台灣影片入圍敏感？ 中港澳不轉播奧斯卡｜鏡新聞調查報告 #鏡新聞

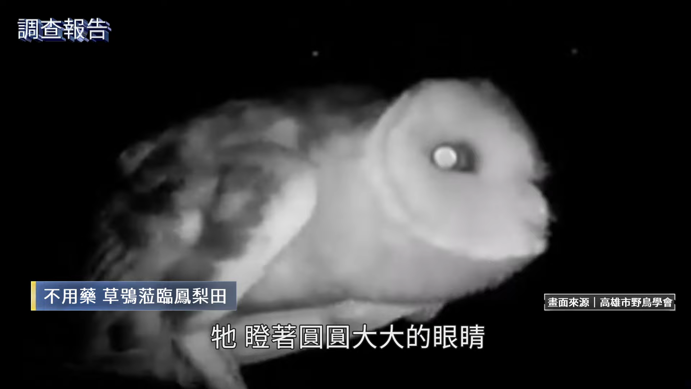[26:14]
夜幕襲來他瞪著圓圓大大的眼睛四處張望 要來捕捉最愛的老鼠
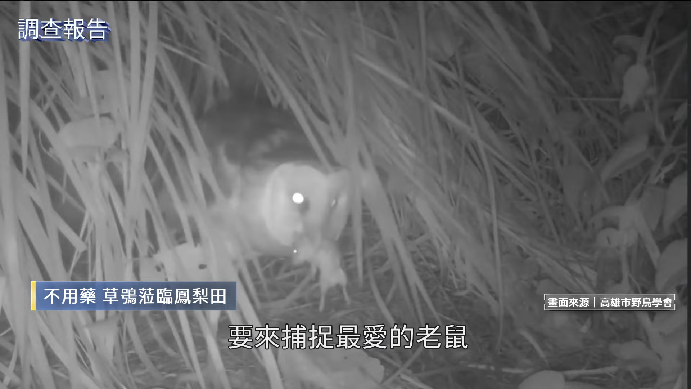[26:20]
可愛的蘋果臉是他的招牌他叫東方草枭 是台灣特有牙種貓頭鷹高雄鳥會在簡大哥的鳳梨田裝設的錄音機就曾經錄到草枭的叫聲